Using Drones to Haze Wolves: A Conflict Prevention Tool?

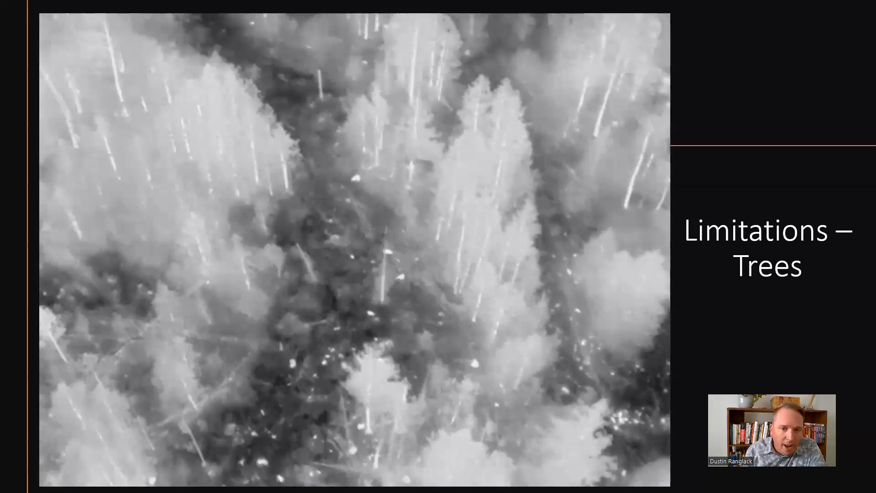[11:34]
So more difficult to detect and more difficult to fly.